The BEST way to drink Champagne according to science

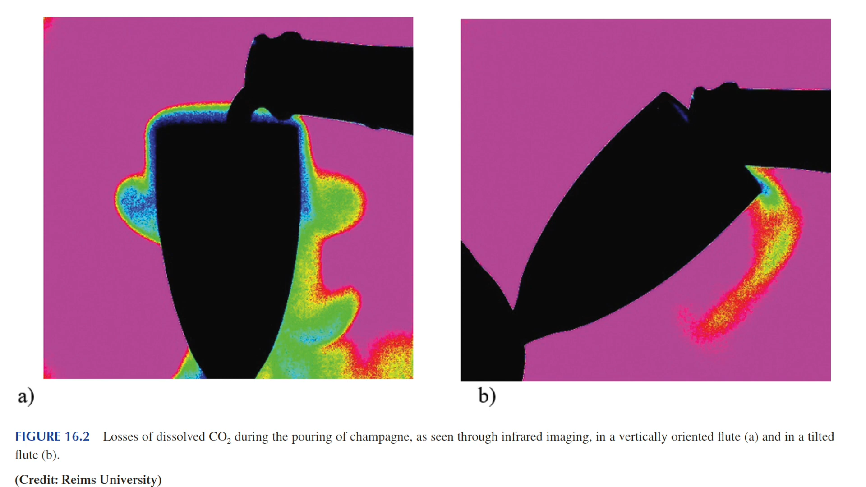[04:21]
And you can visually see this huge difference uh out of this picture so the scientists use infrared thermography it's
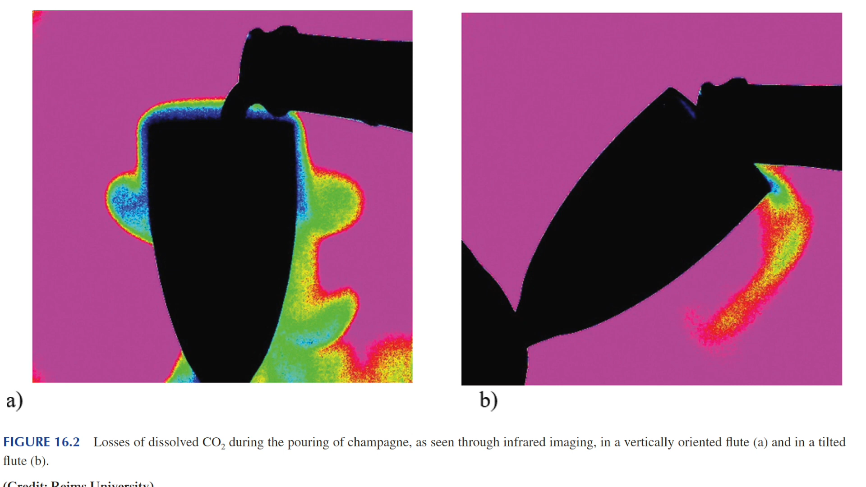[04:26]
kind of like a heat map for how much carbon dioxide gas is being is